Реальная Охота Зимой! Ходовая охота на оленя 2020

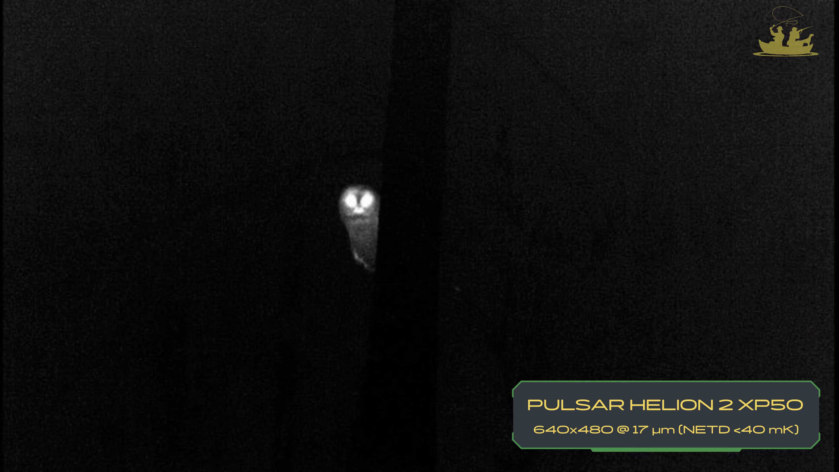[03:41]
вдоль полей, мне удалось заснять несколько интересных животных, которые не подходили под объекты для охоты, но очень интересно было за ними понаблюдать.
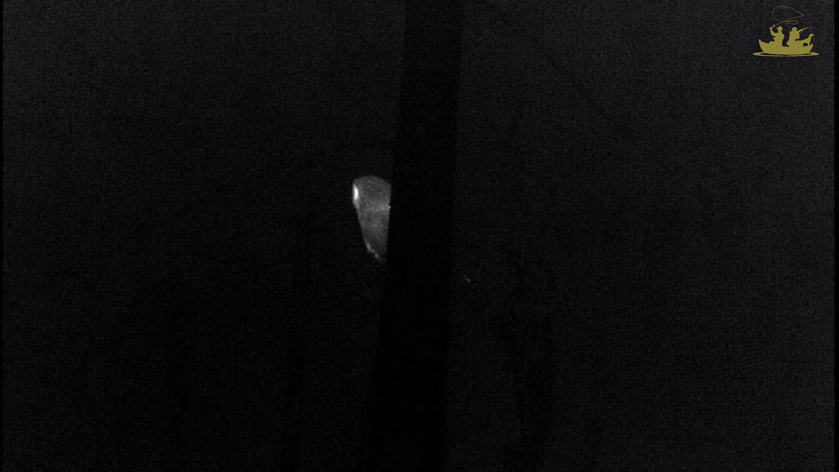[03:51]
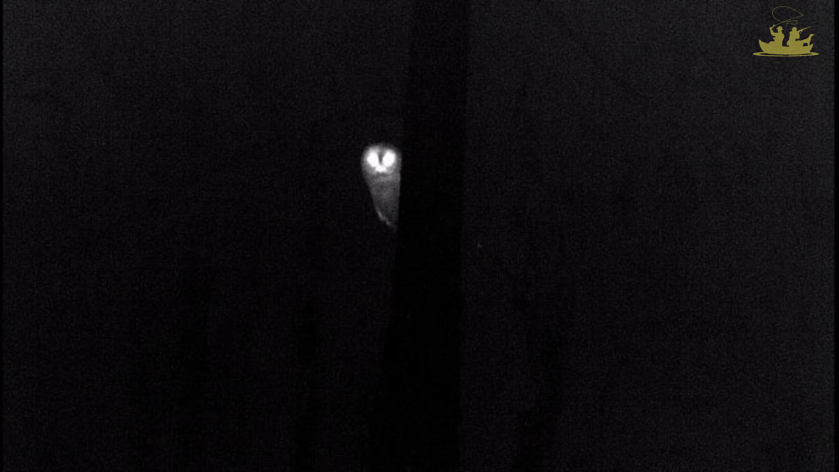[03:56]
Пробравшись через пролесок, я выбрался на край поля.
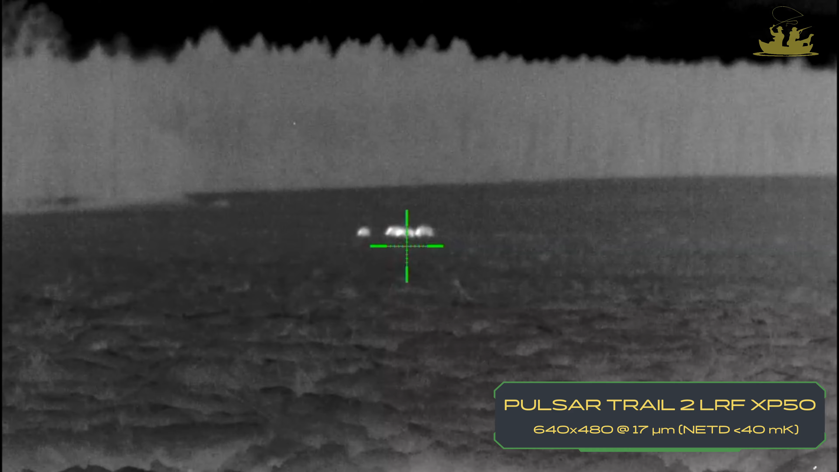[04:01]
Поле оказалось вспаханное, и на нем я увидел стадо кабанов.
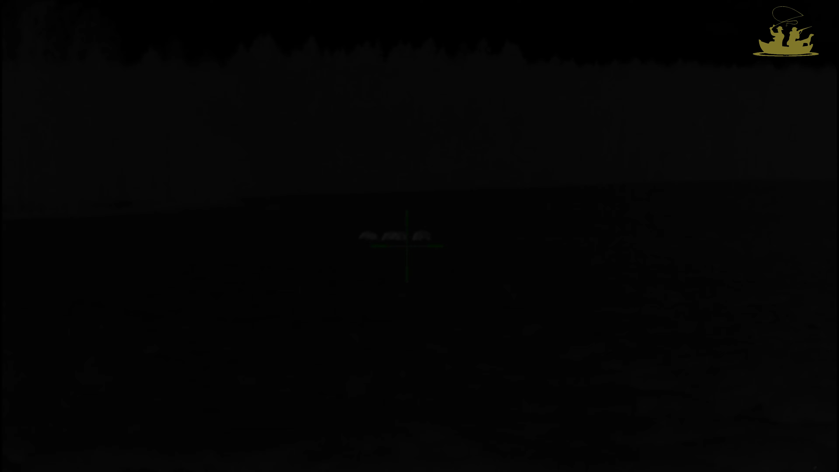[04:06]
Пройдя краем поля, я вышел на небольшой закуток,
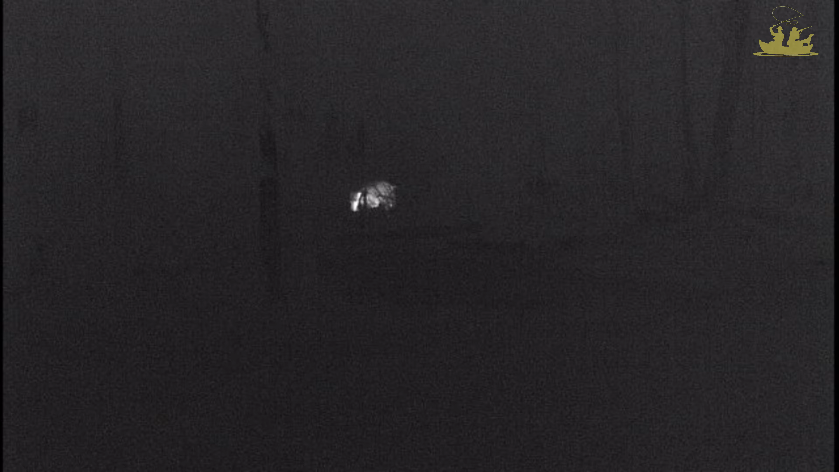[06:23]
Хрустящий снег под его копытами создавал ему еще больше дискомфорта, и каждый шаг для него был настороже.
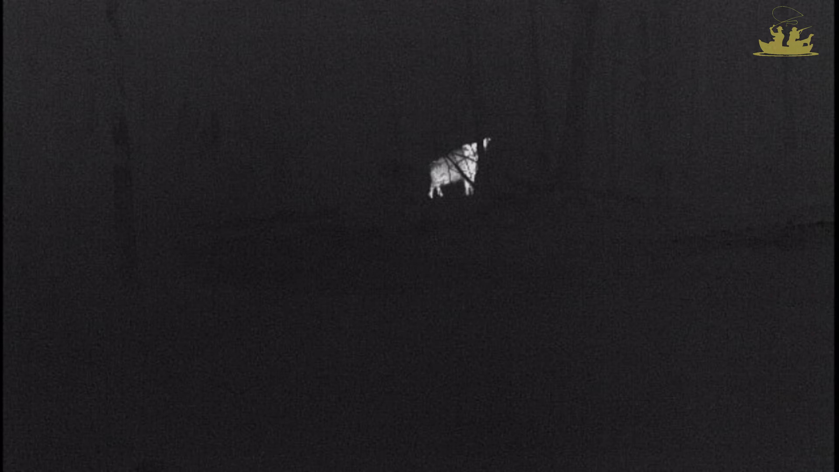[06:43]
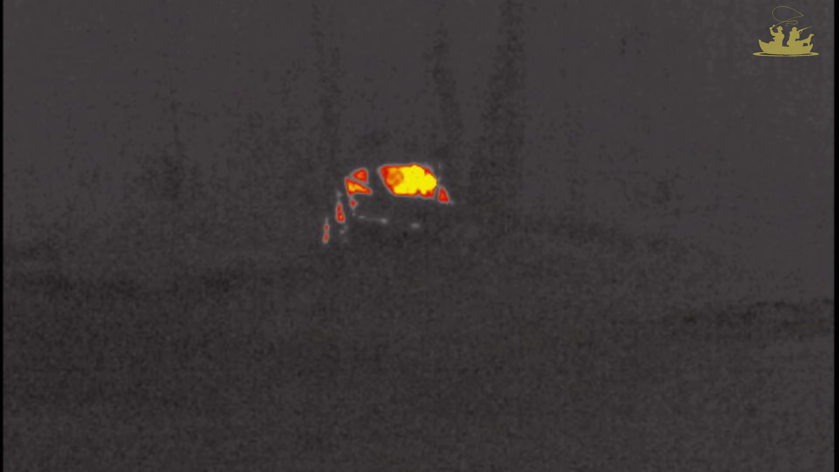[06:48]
У меня было достаточно времени, чтобы испытать все функции тепловизионного прицела «Пульсар».
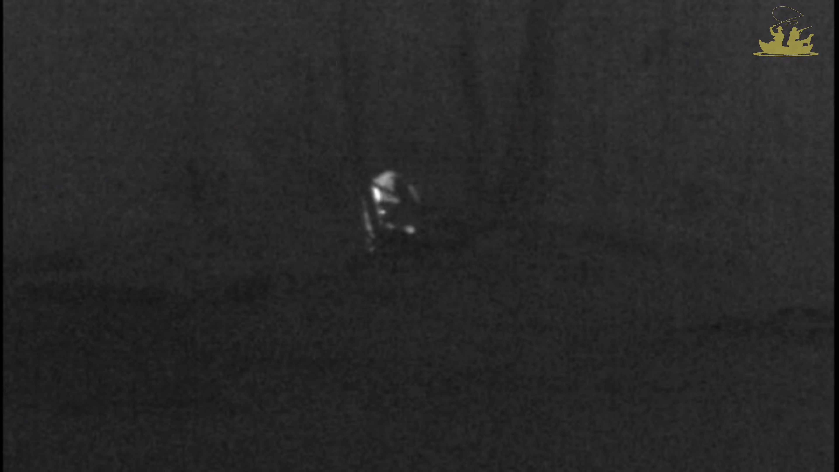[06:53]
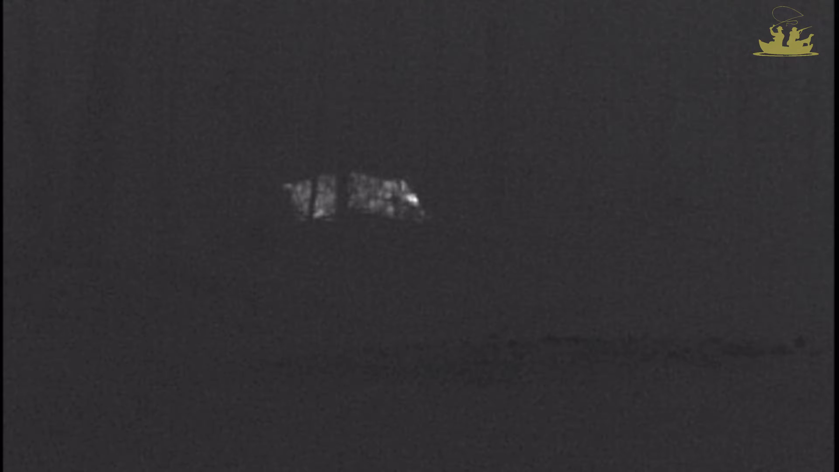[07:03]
Давайте просто понаблюдаем за этим красивым диким животным.
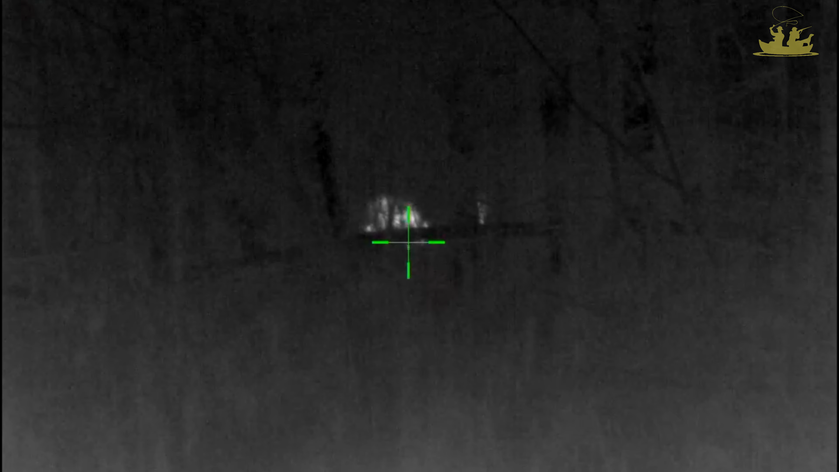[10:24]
Проходя через пролесок, в кустарниках я увидел оленей. Я замер.
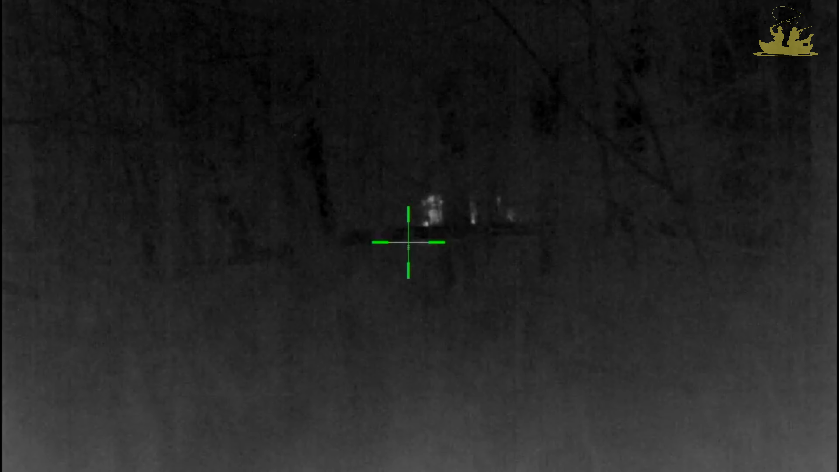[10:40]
Стрельба была практически невозможной из-за плотных зарослей кустарника.
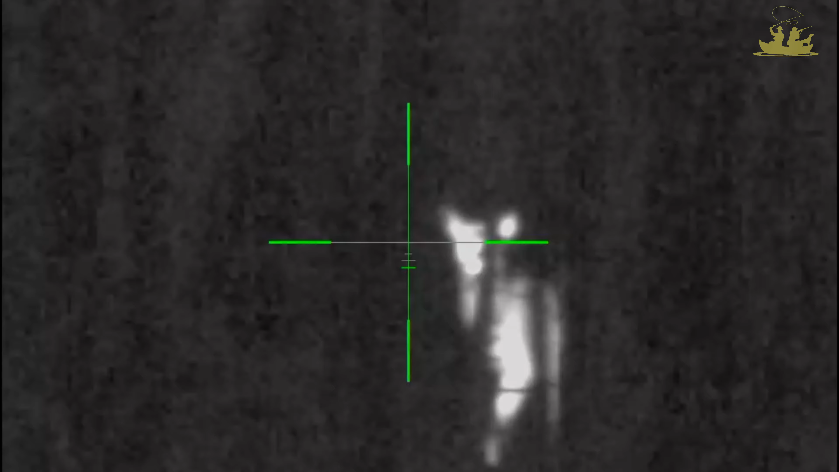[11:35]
Трудом мне удалось измерить дистанцию до цели.
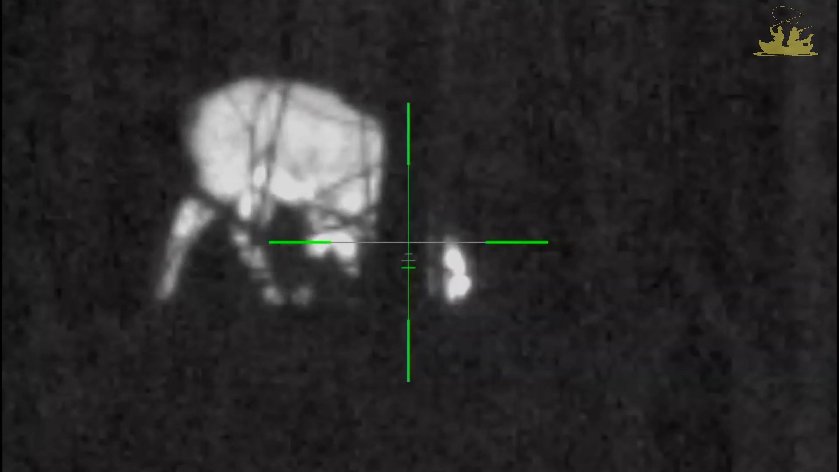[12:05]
Наконец-то я дождался, пока зверь подставится. Затаив дыхание, я медленно начал нажимать на спусковой крючок.